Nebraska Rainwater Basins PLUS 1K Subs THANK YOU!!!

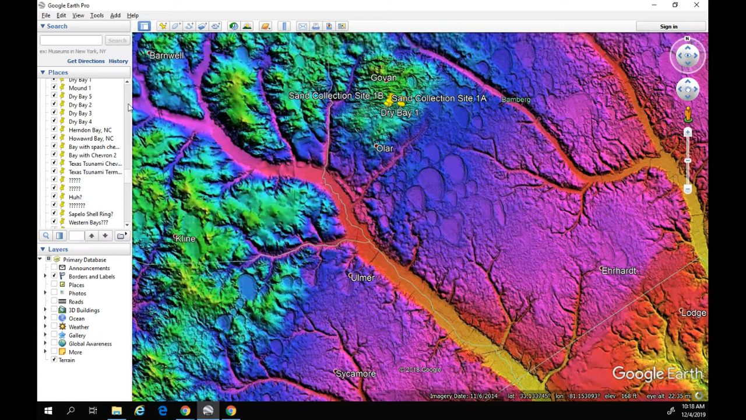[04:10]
But yeah, I wanted to go. And, you know, just like before, you know, if I go ahead and click off the LiDAR here, and I'm just using the 10 meter LiDAR. I'll go and click off of that.
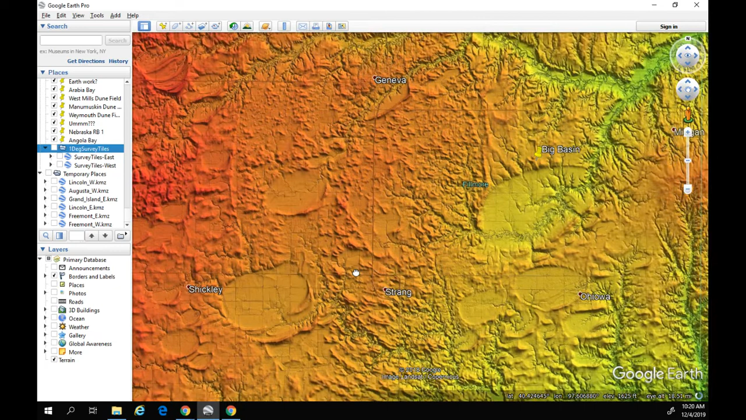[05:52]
they're formed by the same event, formed by the same reasons. And I think this is strike three again. You know, here's, these are the same thing, oriented in the same direction.
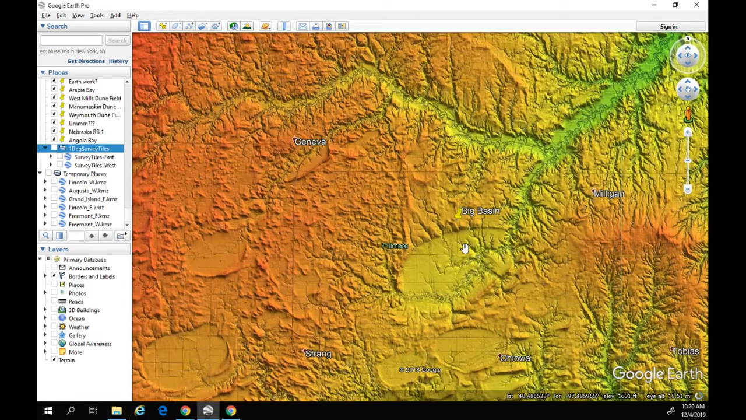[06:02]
Let me just kind of scan out here. You can see in the orientation here, and if we just scan out,
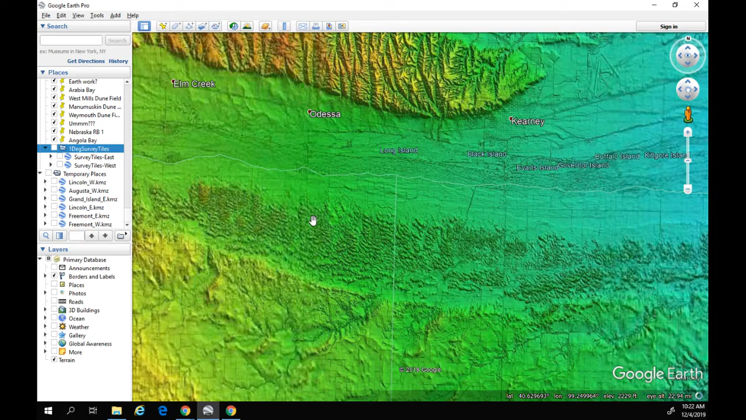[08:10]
You know, these are gigantic floodplains compared to the size of the river that's flowing in them now. We've got these, you know, very unique, you know, wave sediment features here on the bottom. And, you know, if we scroll out over even more in this direction, you know,
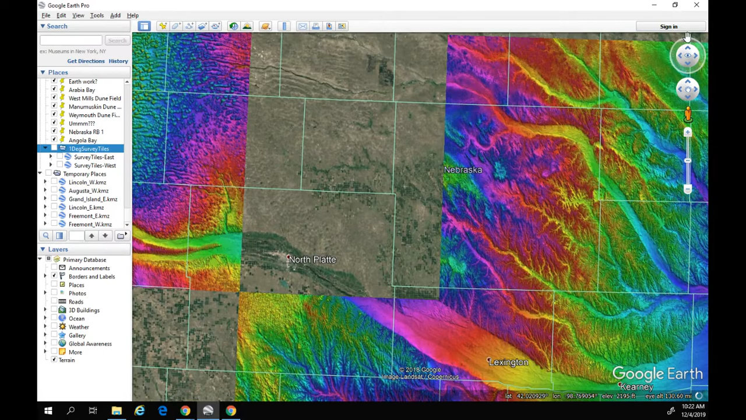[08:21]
this is very telling that we had some major water moving in this area. You know, this just looks like the beach.
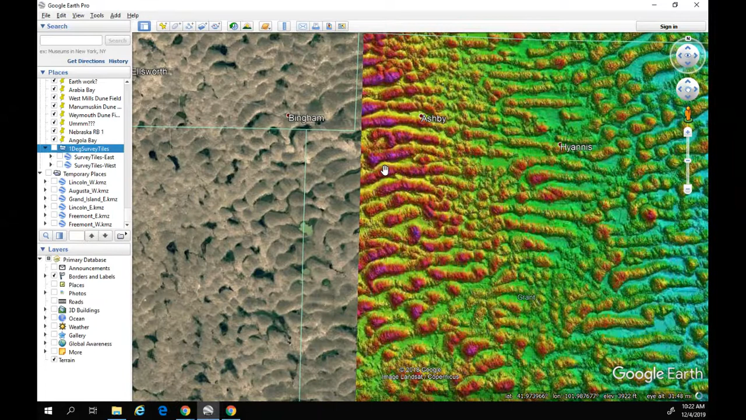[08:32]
You know, it looks like the sand bottom beach in any lake or any, you know, ocean that we take a look at.